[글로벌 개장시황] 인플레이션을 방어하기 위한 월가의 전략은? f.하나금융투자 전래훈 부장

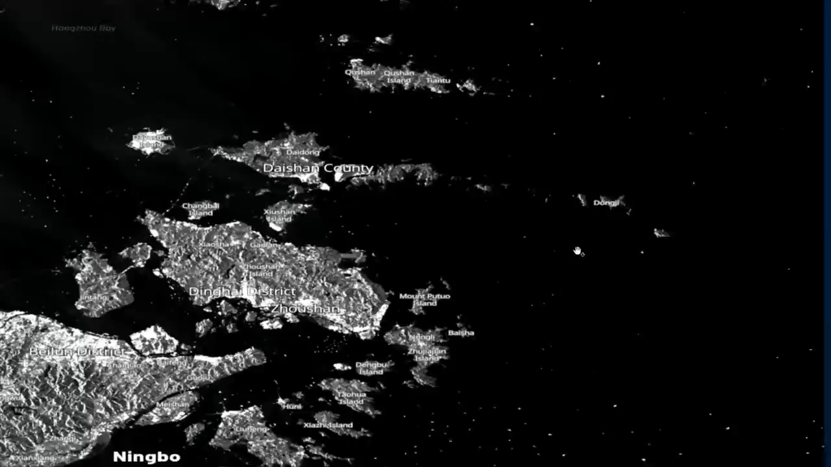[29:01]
이쪽 밑에 쪽에도 이제 닝보 이쪽으로도 들어가는 배들이 여기 일부가 보이는 게 보일 텐데
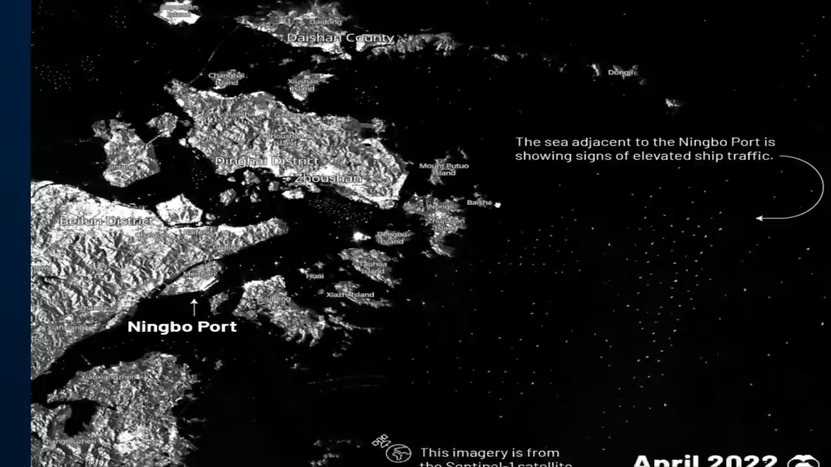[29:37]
상대적으로 이쪽 닝보 보트를 통해서 들어가려고 하는 또 이런 슈프 트래픽들이 계속 지금 나타나고 있다 그러니까 지금